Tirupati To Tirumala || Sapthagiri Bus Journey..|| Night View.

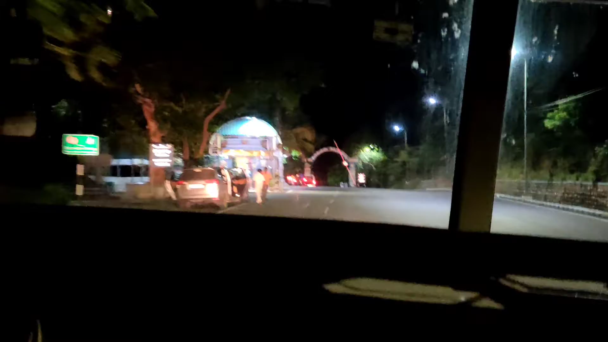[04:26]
మార్గ మధ్యంలో మొట్టమొదటి వినాయక స్వామి వారి గుడి.
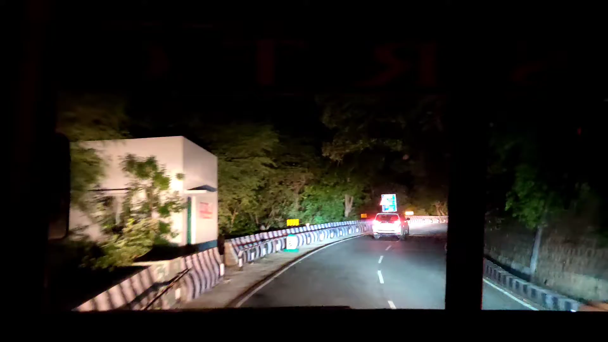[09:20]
చూడండి గాయస్, అక్కడ ఎంత డీప్ ఉందో, ఫుల్ కొడుతున్నాడు మన డ్రైవర్ అంకుల్ అయితే. ఫుల్ డీప్, ఎంత ఎడ్జ్ ఉంది చూడండి.